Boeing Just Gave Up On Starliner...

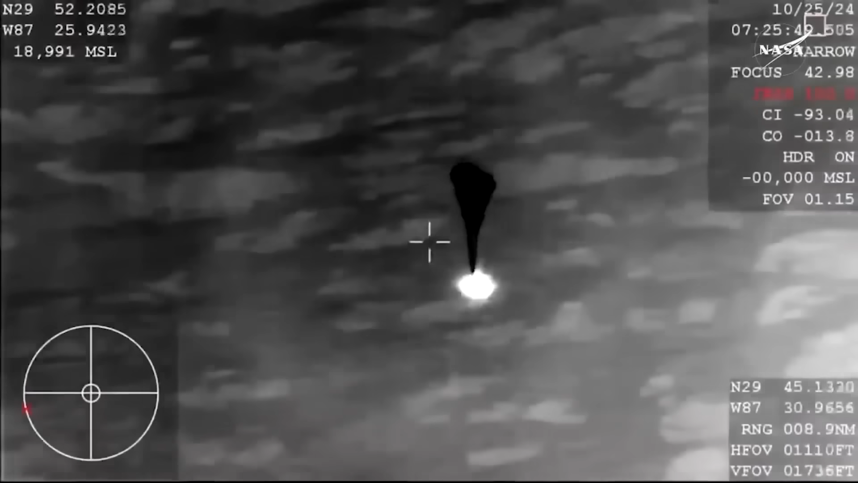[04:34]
with one of the four lagging slightly behind the others as they deployed to slow the capsule.